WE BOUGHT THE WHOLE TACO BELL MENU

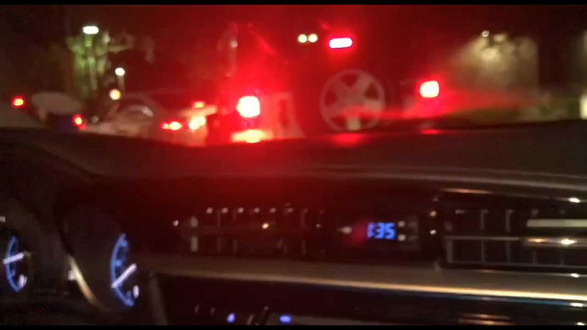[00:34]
Guys, like Anjali said, she feels bad. It's busy. It is. It's 1:30 in the morning, though. So when they see us and we order the whole menu.
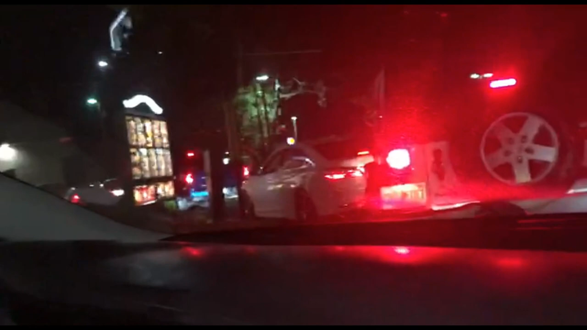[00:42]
Oh, damn. You can see that menu from here. Right. We're going to order the whole menu and they're going to be like, we're going to work double as hard. I'm just saying.